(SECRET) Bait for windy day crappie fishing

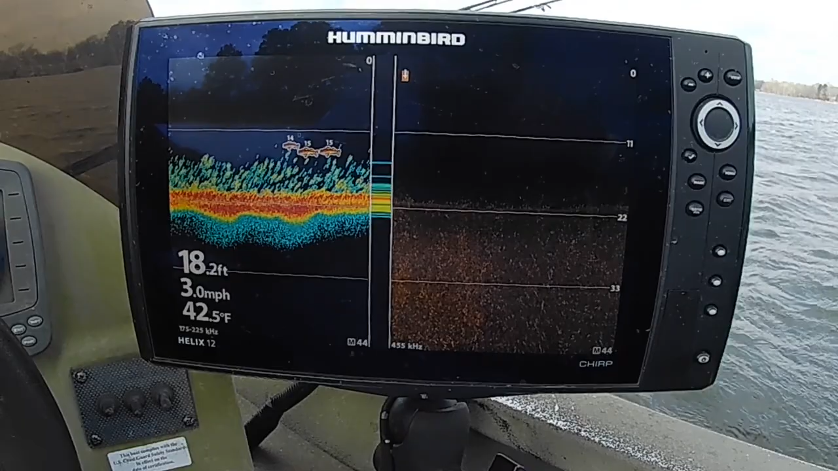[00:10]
On screen: depth 18.2 ft, water 42.5°F, speed 3.0 mph
bass fishing and that hasn't been too good so i'm going to try some crappie fishing today i've got
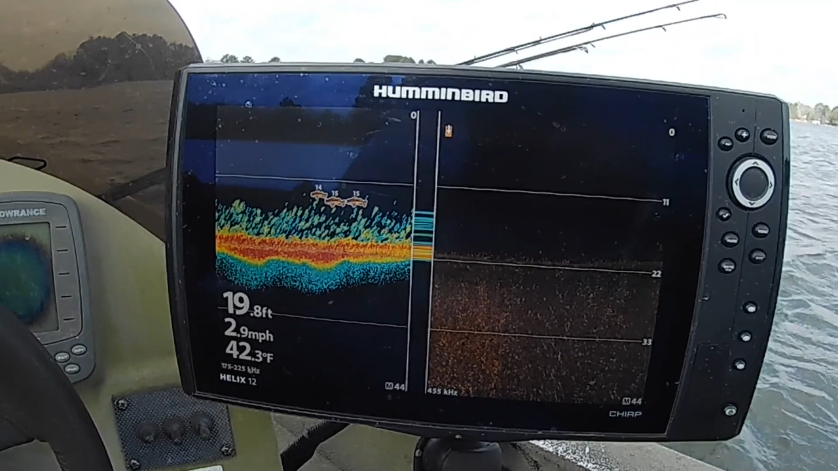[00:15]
On screen: depth 19.8 ft, water 42.3°F, speed 2.9 mph
about 20 mile an hour winds i've got 42.5 0.3
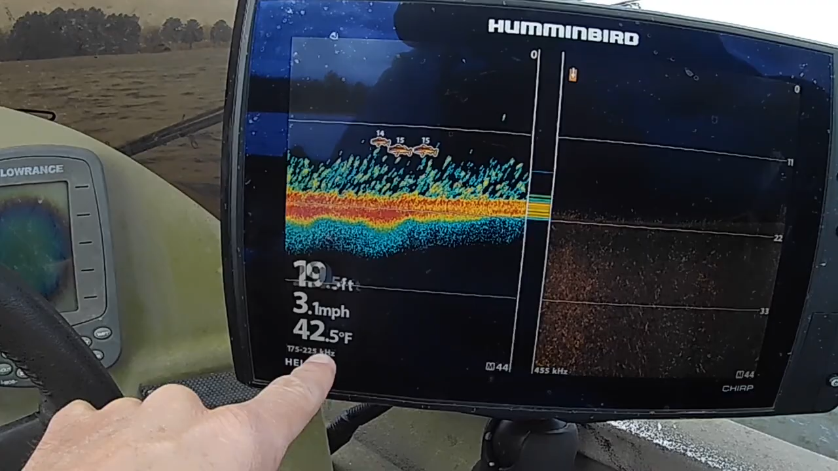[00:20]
On screen: water 42.5°F, speed 3.1 mph
0.5 degree water temperature and you can see that all the
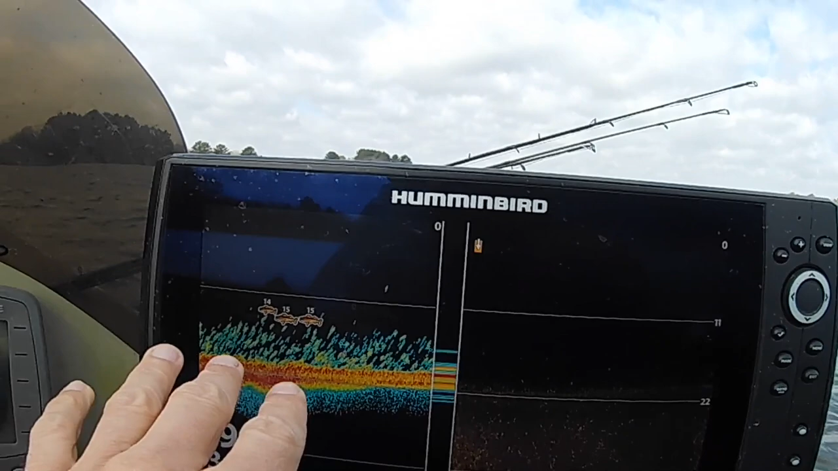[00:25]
fish are down here in the deepest part of this little lake they're thick
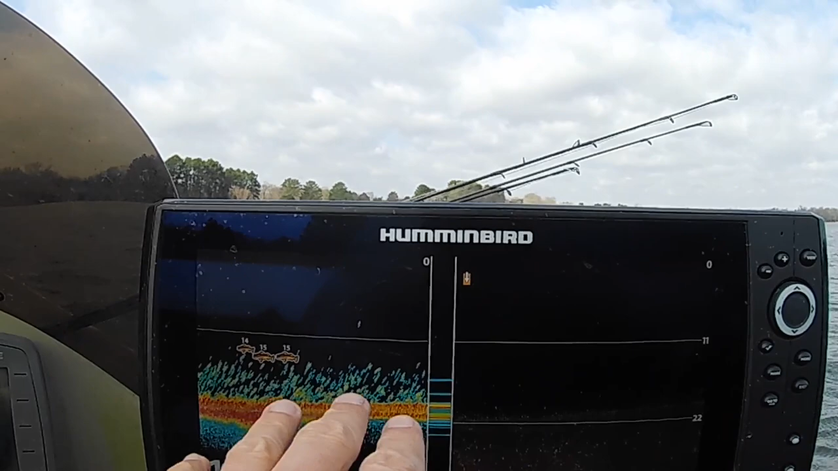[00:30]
i'm not sure what we're going to be able to find i know that there's probably some of those shad dying but we're going to see what we can do
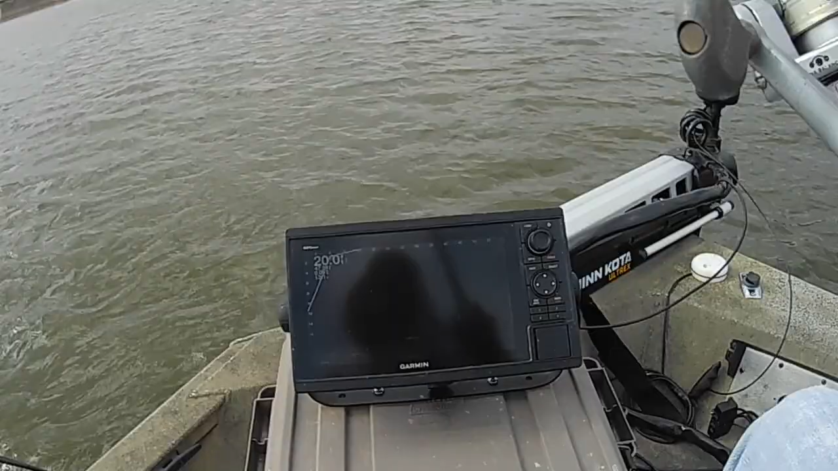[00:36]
okay i see a few fish right out here see if we can drop it in front of one and see what happens i've never
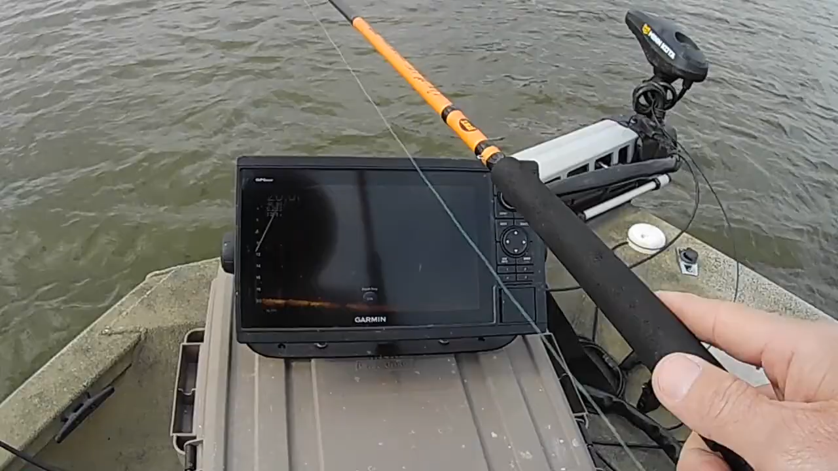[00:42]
never fished in 43 degree water for crappie before that i know of i'm sure when i was young i didn't know what the temperature was and it could have been that cold and i know you may say oh we're fishing at water temperature all the time and catching well not in texas we don't readjust my forward range here i'm going to take my depth just a i don't know foot or so two foot below what the bottom is there's some brush down there
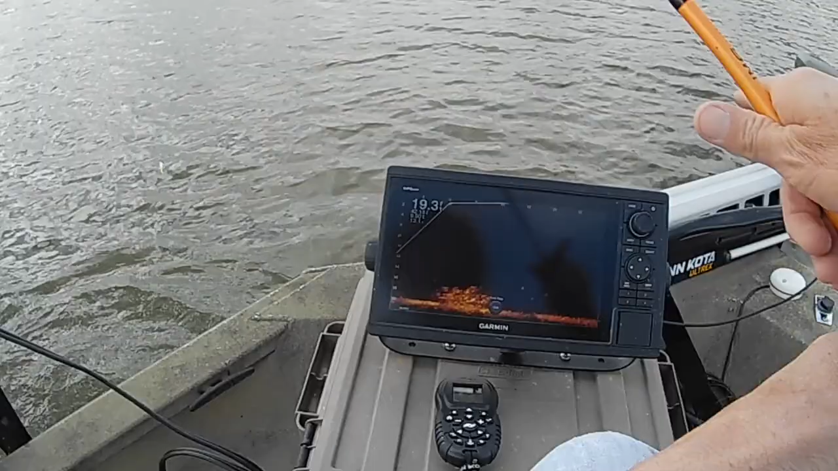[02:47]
well my first fish to ever catch in 42 degree water crappie that i'm aware of see if we can't get another one out of there maybe a little bigger than that one really having to hold it still there's another one come on you fish he's a little guy too
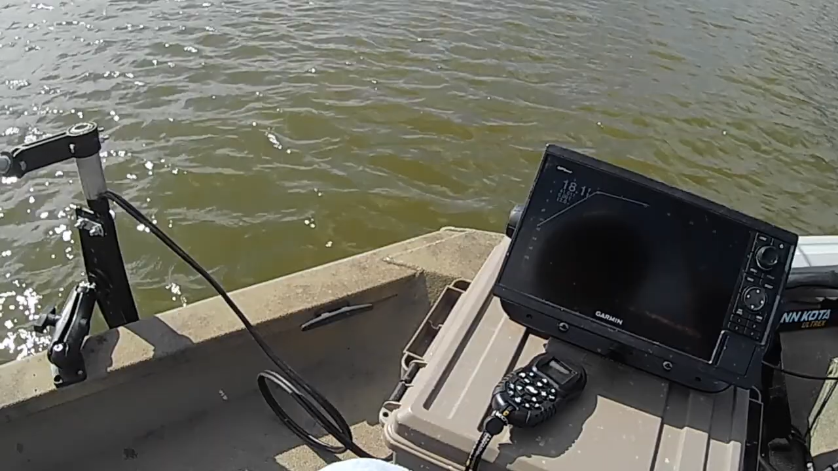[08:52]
the more the water does start to warm the more they're going to suspend get up in that warmer water probably
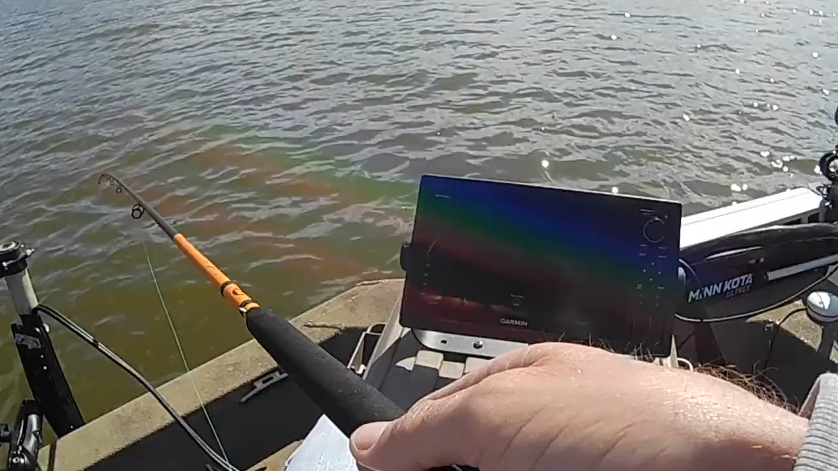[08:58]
i got him i got him man now i was just kind of drifting with the wind down there now that time look at here that's a nice one there buddy